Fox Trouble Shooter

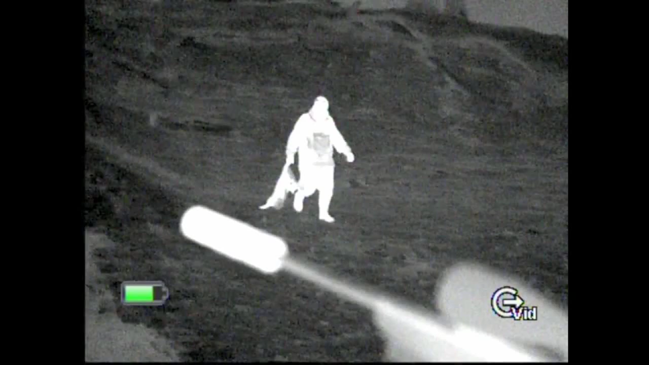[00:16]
The foxes haven't been hit for more than 12 months and they are being spotted by the deer manager on a daily basis,
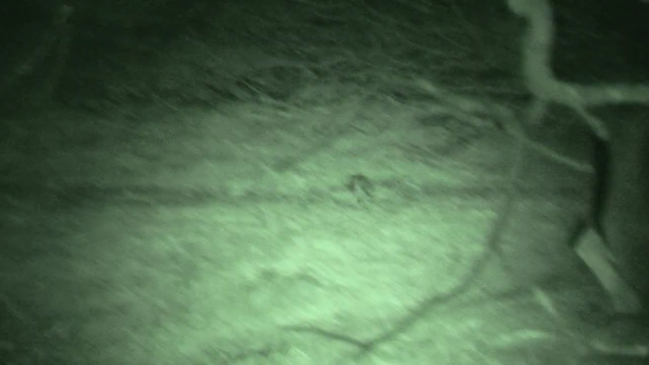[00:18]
which makes him nervous.
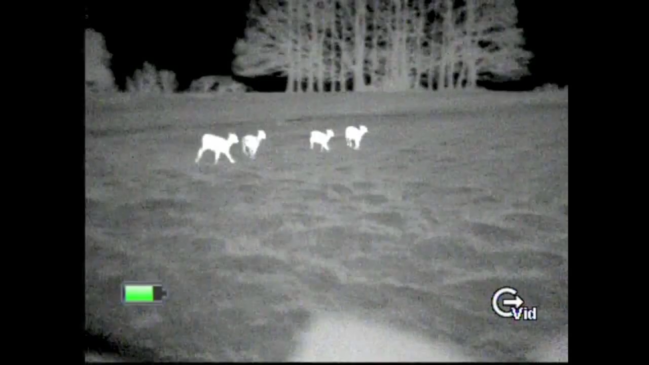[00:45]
Obviously if you have got a very high density of foxes in a deer park when you have got all the fawns appearing
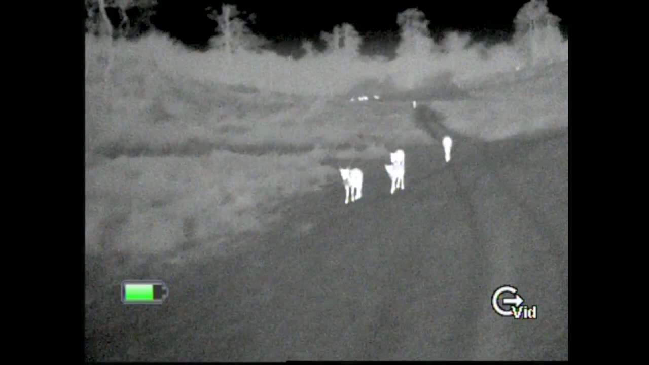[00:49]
then they can in the first few days make a bit of an impact on them. So we definitely need to try and get on top now.
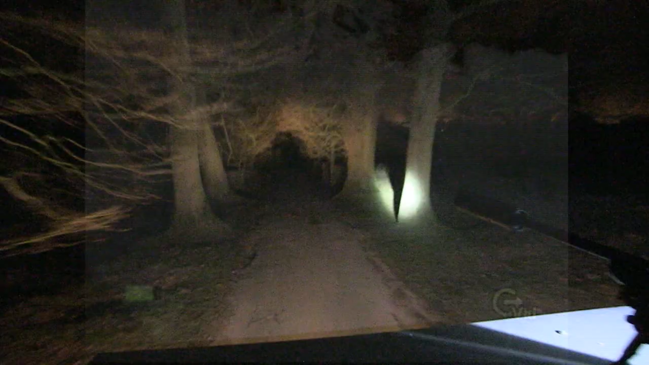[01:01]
It pays to double and triple check what is in your crosshairs.
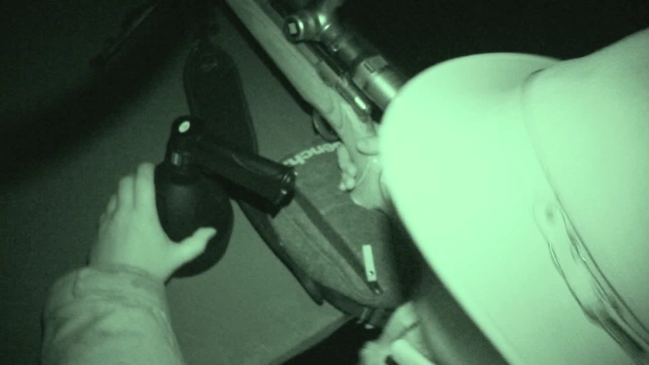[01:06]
We are using the guide IR510 from Thomas Jacks tonight to scan and film through.
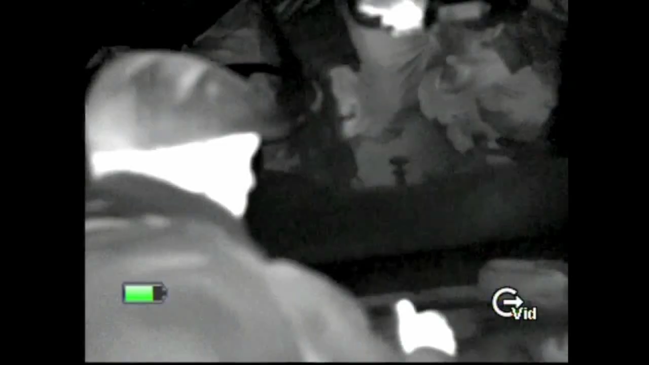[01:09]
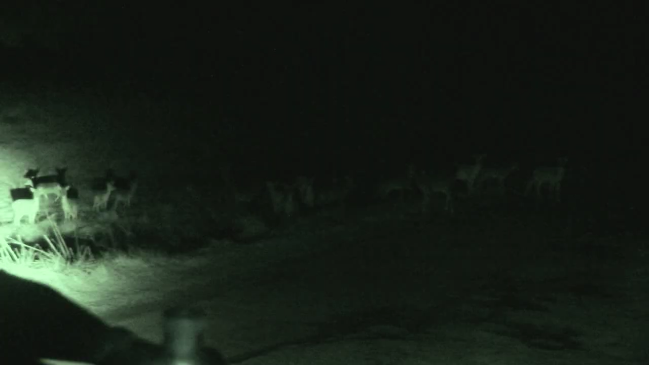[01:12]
We definitely know there are bodies out there but we are interested in the red fluffy ones and Roy needs the scope for that one.
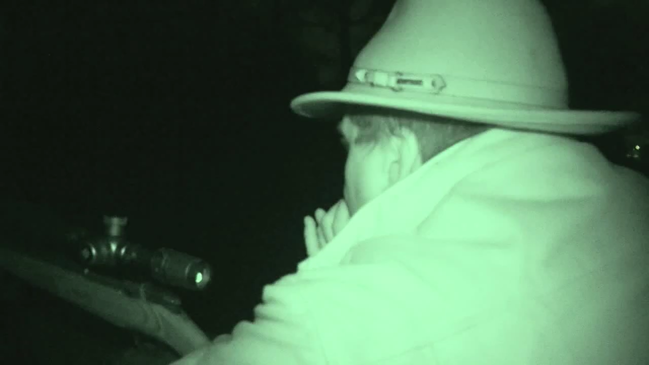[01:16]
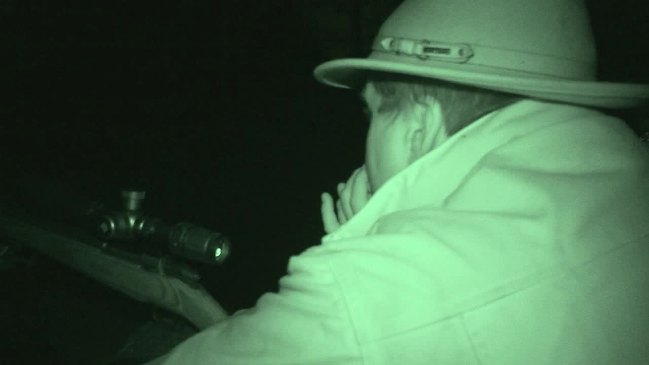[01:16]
We soon find our first Charlie of the evening. Filmed through the thermal Roy drops it where it stands.
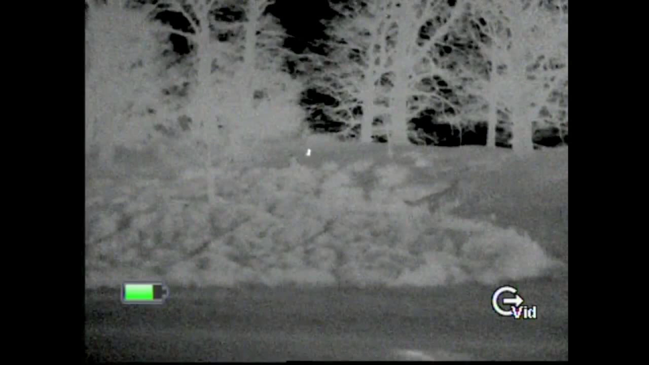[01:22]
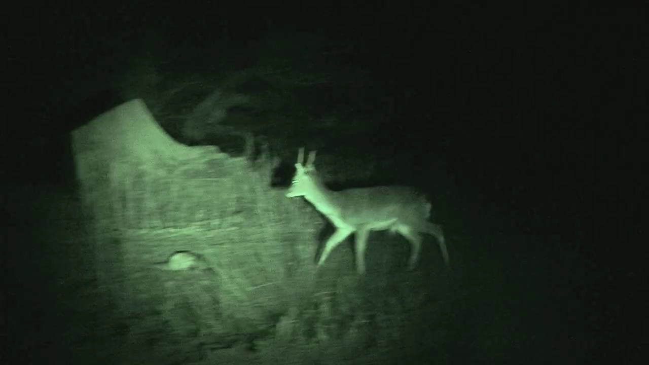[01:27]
We were concentrating on a fox that was in front of us and the one that we had seen a little bit earlier decided to sneak round and were just sitting watching us on the top of the bank there.
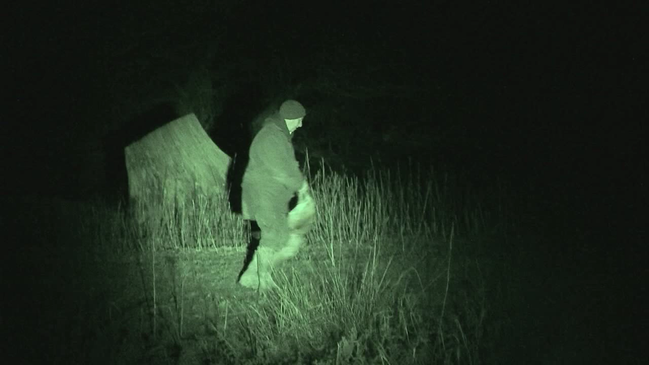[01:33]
So that was the first one in and that was quite good. Hopefully it will be the first of many.
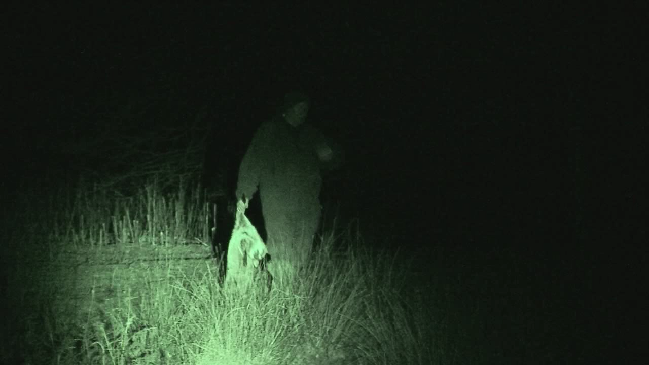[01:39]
Massive, massive victim as well. Really nice and plump. Lovely condition.
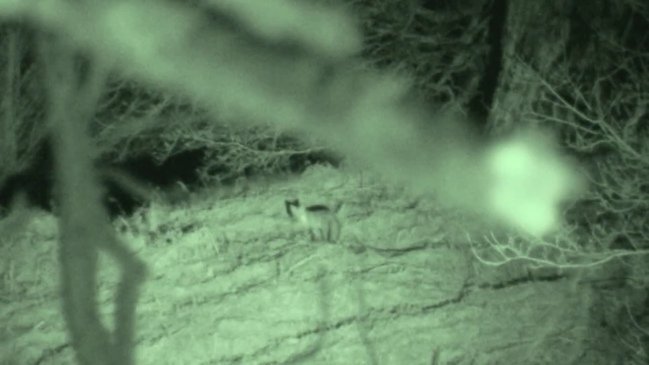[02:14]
Just managed to squeeze that one off.
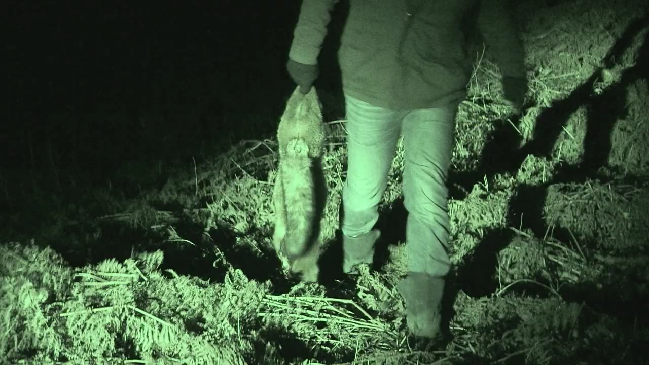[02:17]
There are a lot of foxes here.
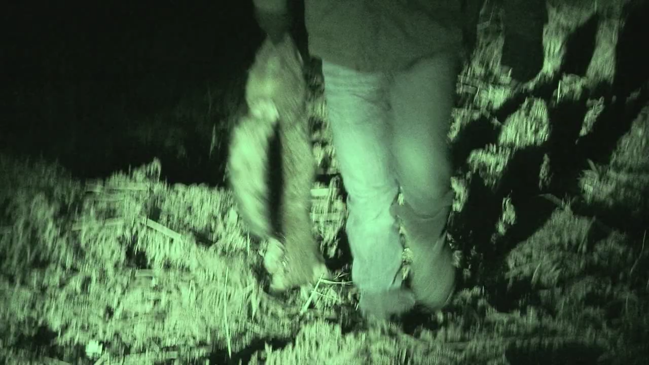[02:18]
I think this could be quite a good night.
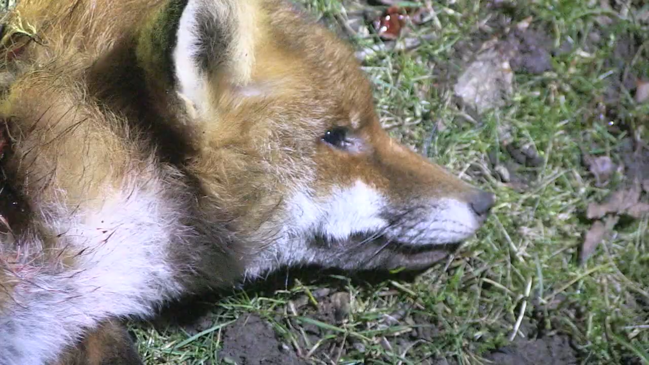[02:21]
A very pretty little vixen.
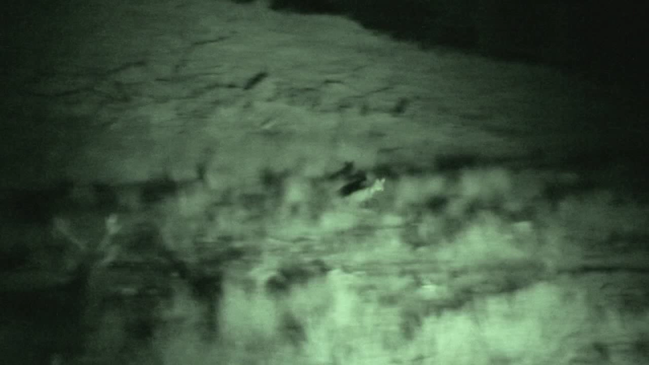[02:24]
Well, big vixen. This fox runs to the electronic call but then turns and heads off, giving us no chance.
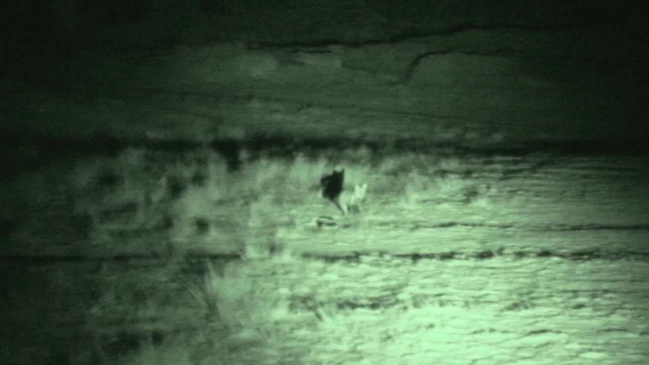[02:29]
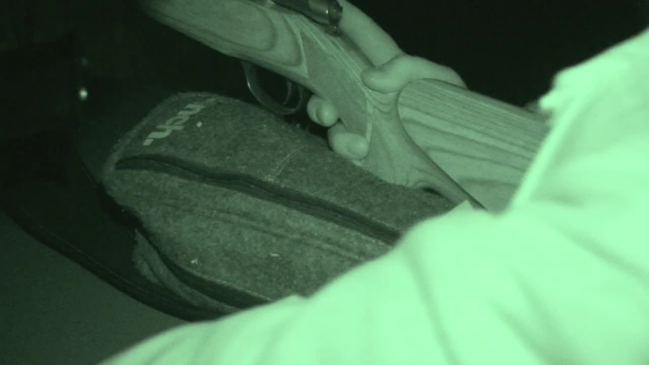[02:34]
Now not all of Roy's set up is orthodox.
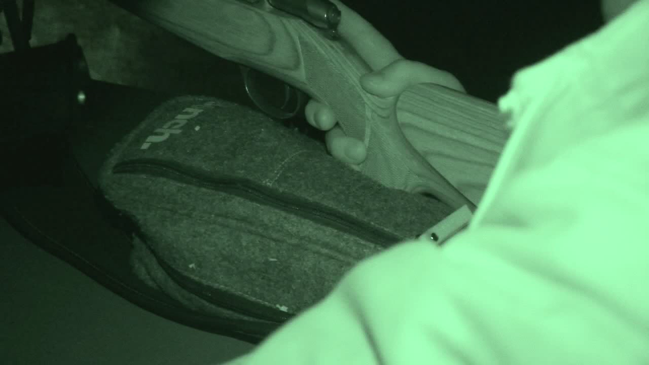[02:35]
He asks David to bring a sandbag to rest the rifle stock on top of the UTV,
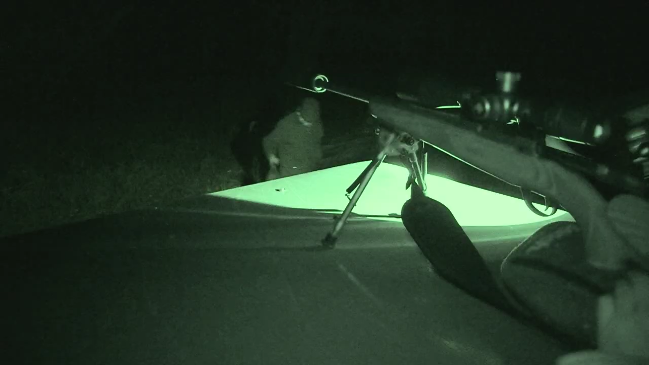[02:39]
but he was short of time, so he has come up with a quick solution which he is very proud of.